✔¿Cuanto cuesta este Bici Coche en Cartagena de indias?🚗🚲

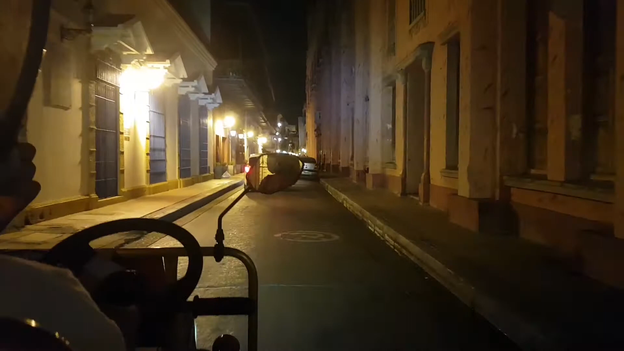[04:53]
aquí en la Universidad de Cartagena, ahí se ve, es la Universidad de Cartagena, la ciudad,
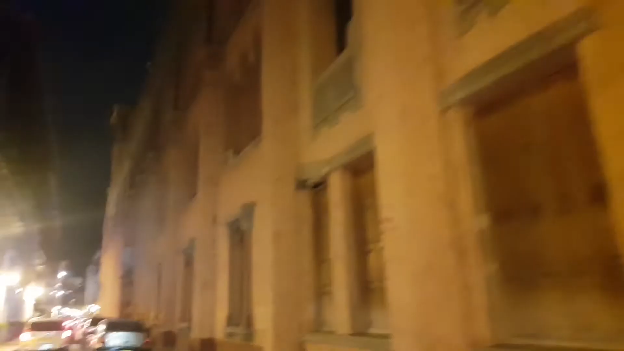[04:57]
Y bueno, amigos, mostrándole un poquito el centro, ya que hemos recorrido de todo.
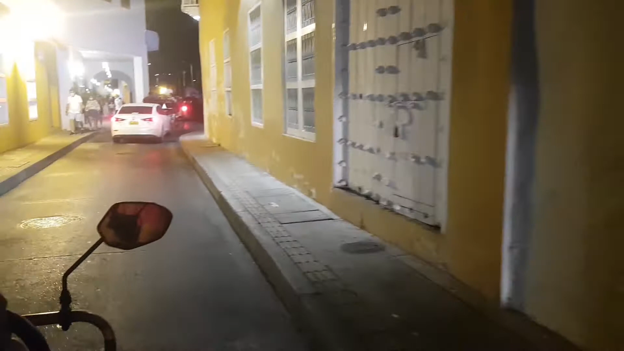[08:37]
Ah, ahí tenemos los coches caballos.
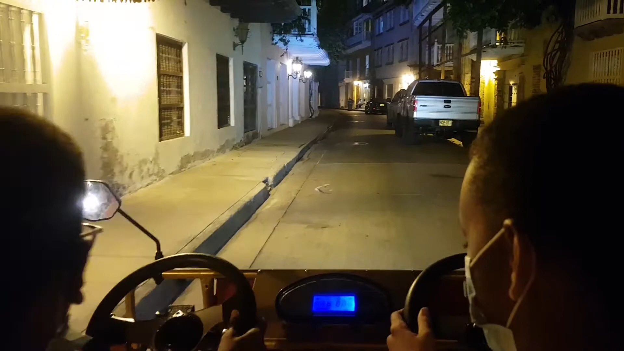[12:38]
Dale suave. Si tú eres, oye, mira para adelante que vas a chocar un carro. Oríllate.
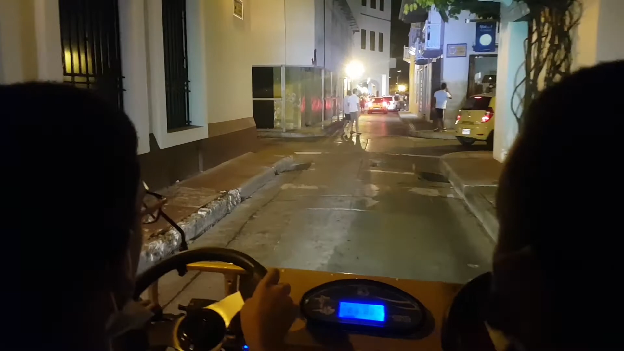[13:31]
Si no viene nada izquierda, te gira a la derecha una vez a la derecha. Vete a la derecha, no viene nada.
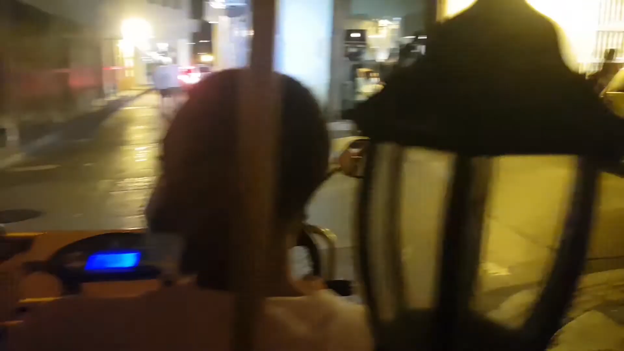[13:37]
Suave.
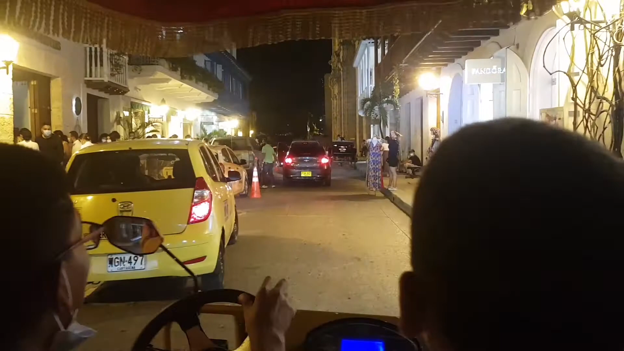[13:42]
Dale. Mira. No puedes estar frenando así porque se te mete un carro.